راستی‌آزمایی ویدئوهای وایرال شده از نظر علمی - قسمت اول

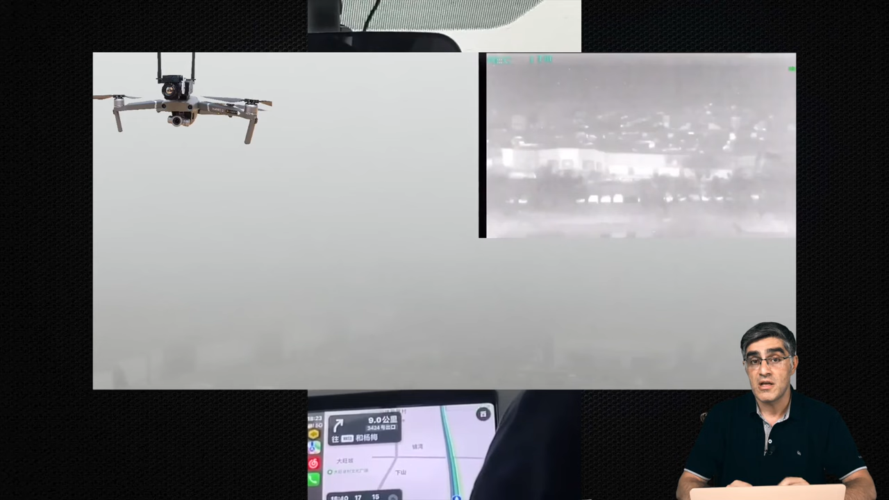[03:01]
تنها راه این که بتونیم از وسط یک مه یه چیز رو ببینیم اصابت از دوربین های حرارتیه که انواج مادون قرمزی که احیانا اوبور کردن رو بتونه دعیاب بکنه که خب دوربین های حرارتی تصویری که میدن به این شکلی که توی
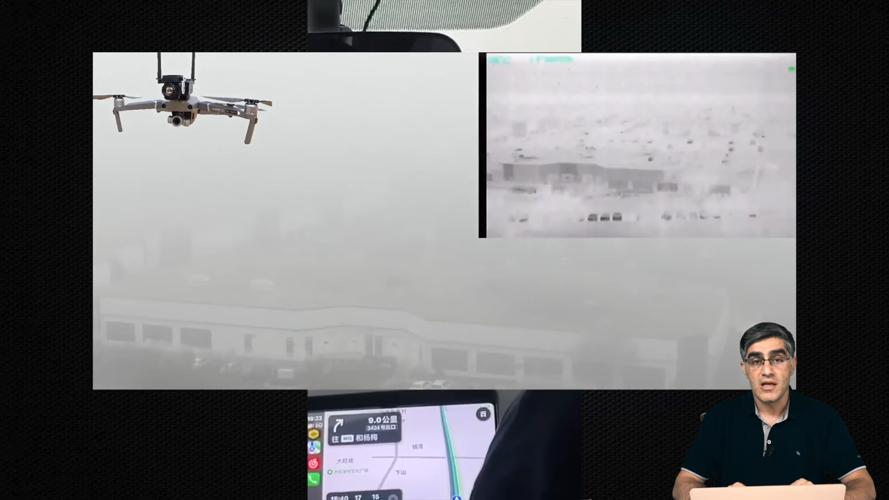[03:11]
این موبایل داره نمایش میده نیستن و خیلی تصویری با کفییت پایینه با تداره رنگ
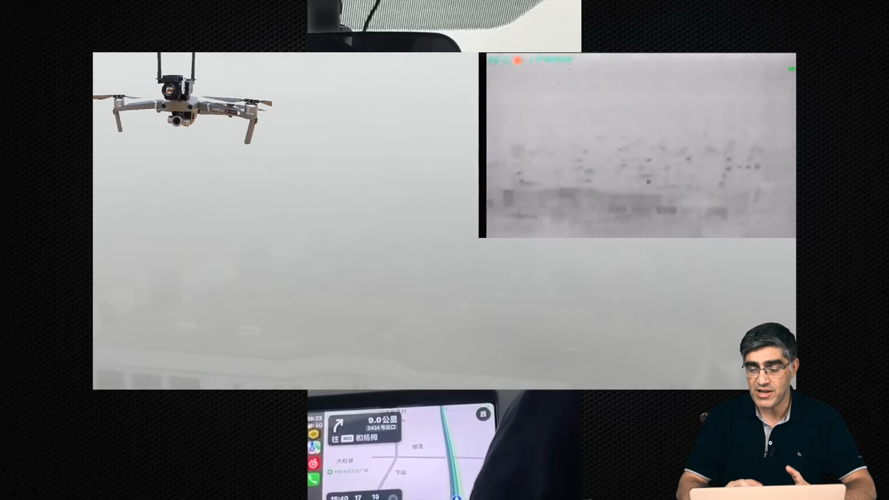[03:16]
های خیلی کمی تشکیل میدن از صرفی اخیران دیدم که دانشگاه ایماییتیک روشی رو ابدا کرده که